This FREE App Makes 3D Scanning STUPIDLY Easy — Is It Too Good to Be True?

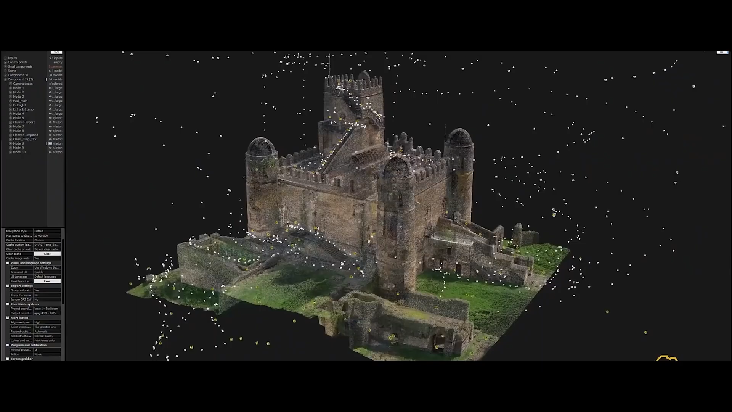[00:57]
And boom, you've got a 3D model.
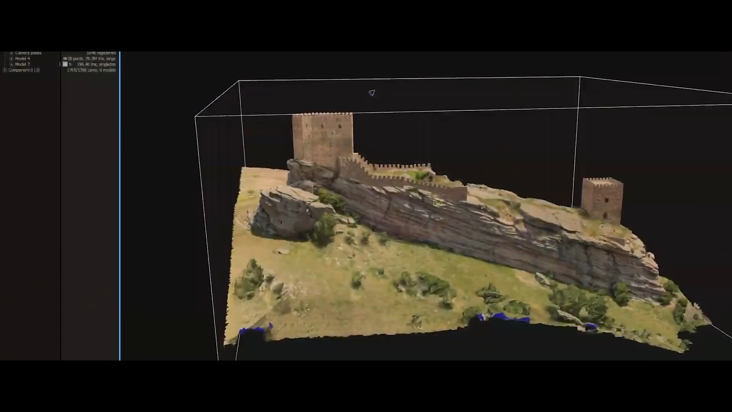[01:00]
The best part, it's super quick and insanely detailed.